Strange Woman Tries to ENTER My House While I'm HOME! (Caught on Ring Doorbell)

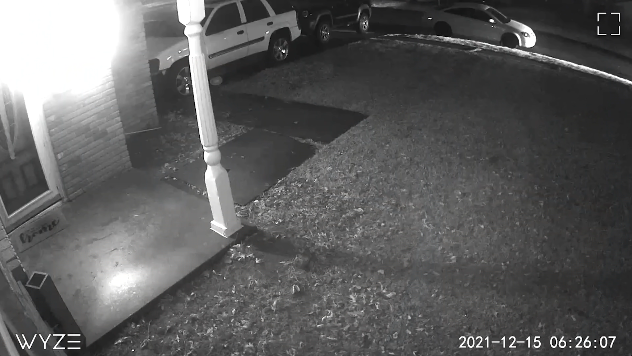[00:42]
A hit and run is captured on Wisecam in Oklahoma City.